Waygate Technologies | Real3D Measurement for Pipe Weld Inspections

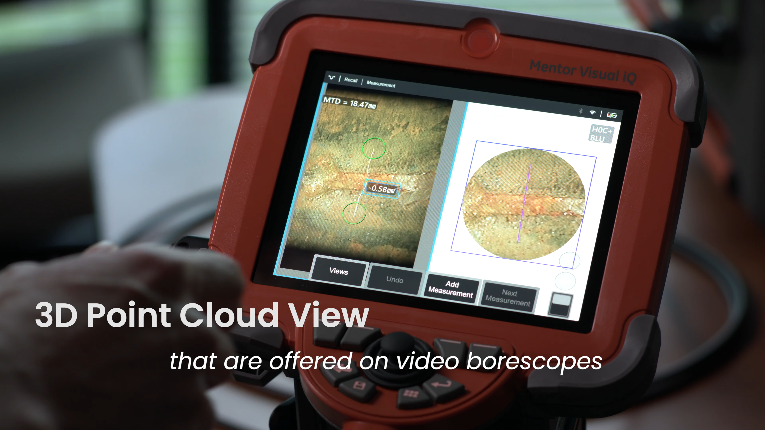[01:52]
So the more traditional depth measurement tools that are offered on video bore scopes work on a single reference plane and
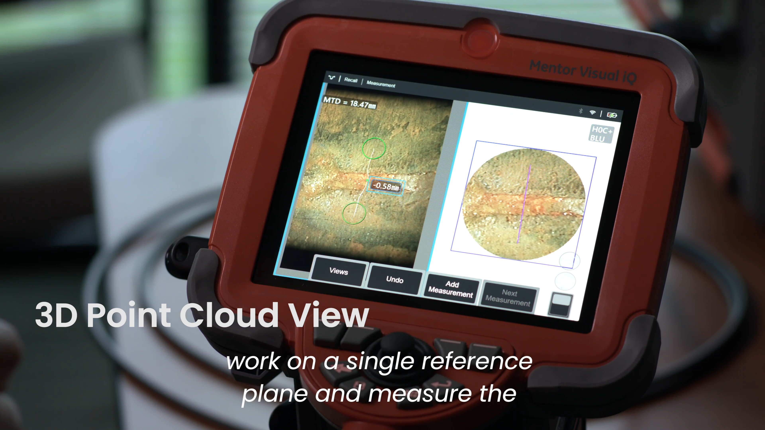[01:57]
measure the depth or height relative to that single plane.
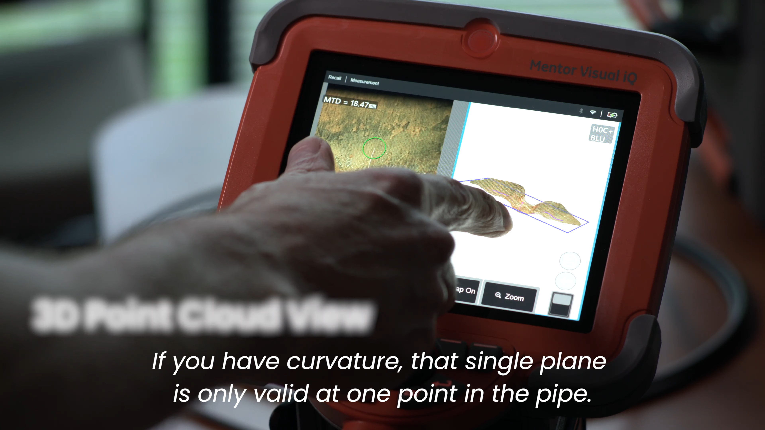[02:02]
If you have curvature that single plane is only valid at one point in the pipe and